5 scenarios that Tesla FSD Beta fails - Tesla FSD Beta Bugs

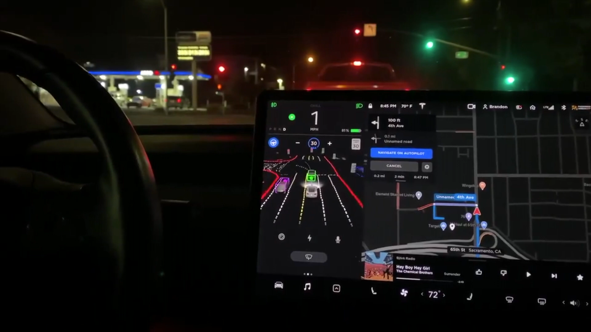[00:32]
Number one, FSD appears not to detect the median lane in the dark and in this case it tries to drive down the wrong side of the road.
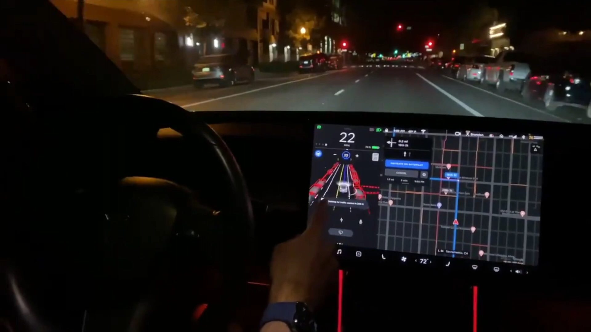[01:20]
There's something wrong with the map data here because it shows the left-hand side being oncoming because it keeps turning yellow.
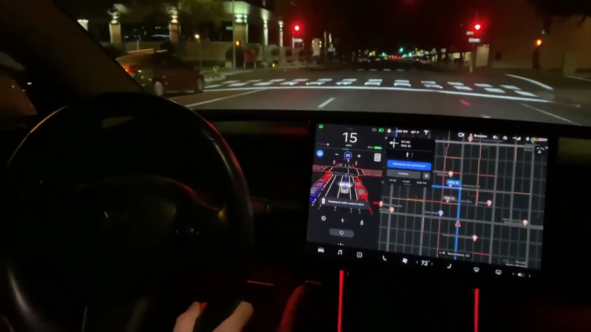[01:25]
It should be white. Number three, in this case the car doesn't know which route to take.
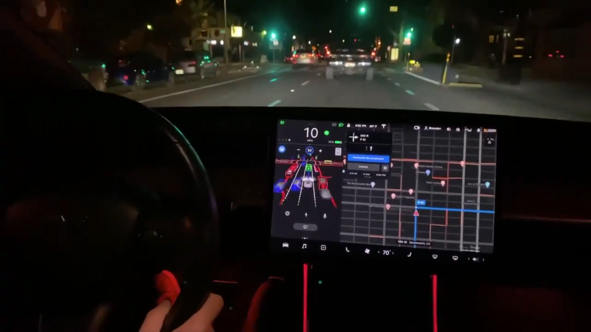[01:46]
FSD appears to be about to hit a sign requiring intervention.
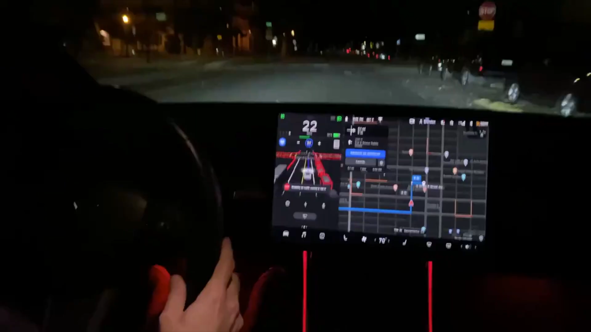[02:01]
Number five, FSD decides to proceed at an unprotected junction even while a vehicle in cross traffic is uncommon. Perhaps the dark limited the range of the cameras.
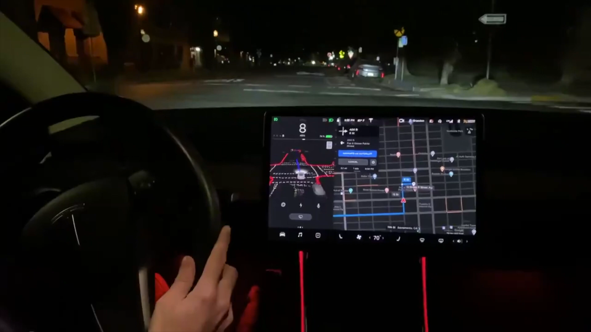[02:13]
I was going so fast. I had to disengage there because it didn't detect that car.
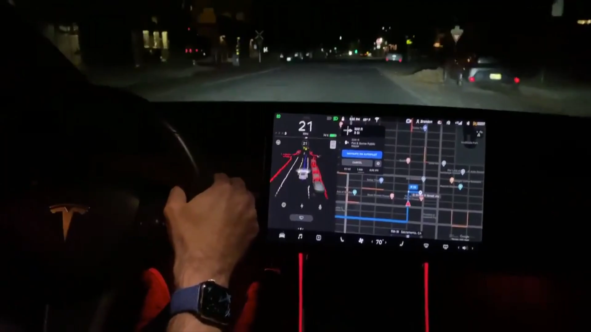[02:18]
Some on Twitter claim that this could be prevented if Tesla had the detailed maps of the streets that the cars are running in. But there seems to be enough evidence that is not the case.
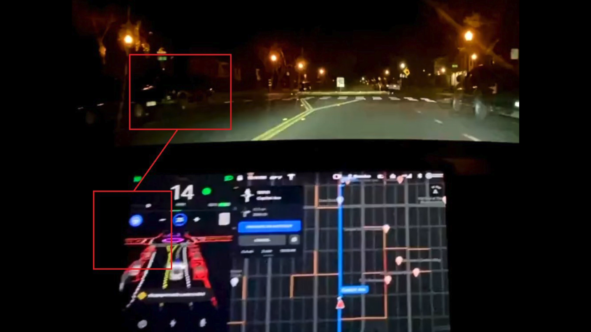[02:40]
In this image, we can see some evidence that the Tesla has preloaded maps in its software. Note in this image the obscure cross street on the left that is already seen. If humans can detect these objects and drive in the streets with their eyes,